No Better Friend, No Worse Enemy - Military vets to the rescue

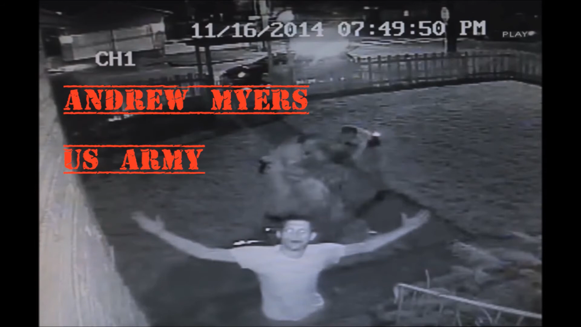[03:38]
It was just an unassuming night in November 2014, when Andrew Myers noticed a man trying to enter a basement in his neighborhood.
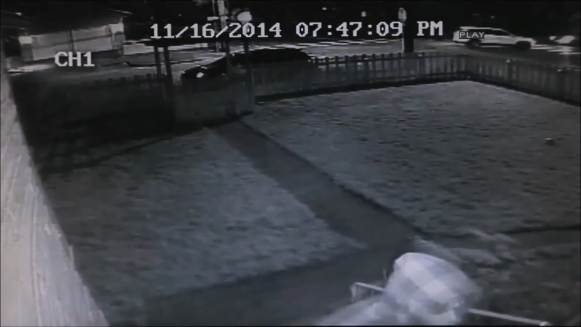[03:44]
Sensing mischievousness afoot, Myers asked a man, Hey, what's up? I live here, said the hooded figure. You definitely do not live here, Myers replied. Then the robber asked Myers who he was, to which he responded, I do live here, buddy. A better question the attempted burglar might have asked was, Hey, you wouldn't happen to be a former U.S. Army paratrooper, would you?
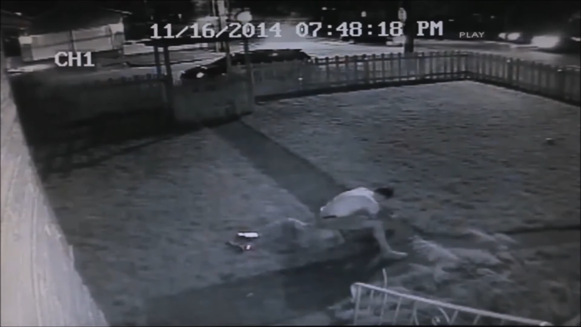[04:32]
This unwanted entrance prompted the couple to install an outside security camera and other defensive measures to the house. When the robber returned, Myers made sure that the incident was filmed. And film it, he did. Myers captured not only the attempted entry, but also the culprit's beatdown and even his arrest, all of which Myers then uploaded to his personal YouTube, to the backdrop of delightful reggae tunes. In all honesty, the incompetent criminal got off easy. Myers and his girlfriend had joked about setting up Home Alone-style traps all over the basement.